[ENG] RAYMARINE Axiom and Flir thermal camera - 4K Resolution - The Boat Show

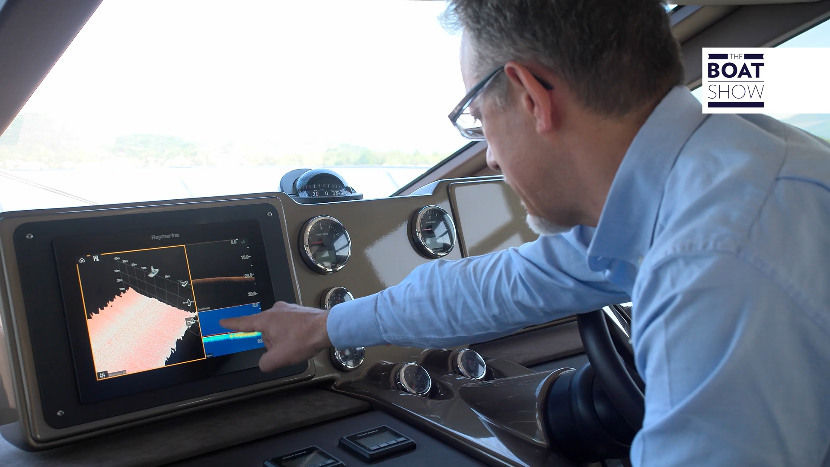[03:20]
This is the classic image of the sea floor, from which it is possible to locate the fish. This is the reconstruction of the sea floor,
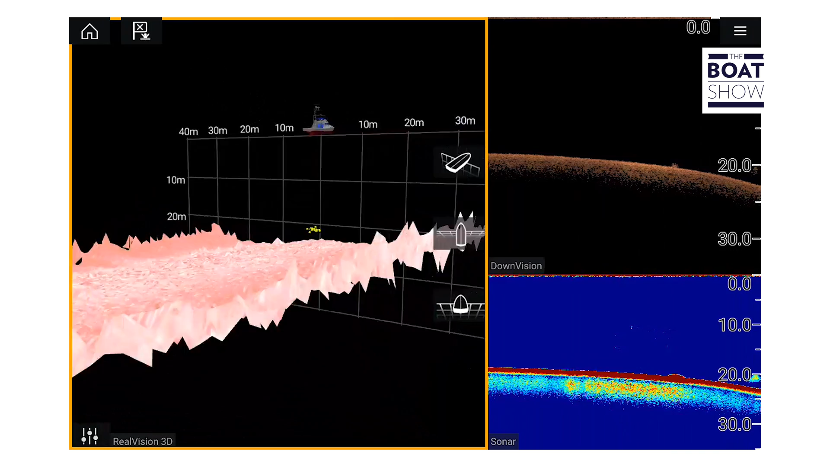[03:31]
and here we have the three-dimensional image, so that we can move, rotate, to better examine the structure. We can also look at it from different points of view.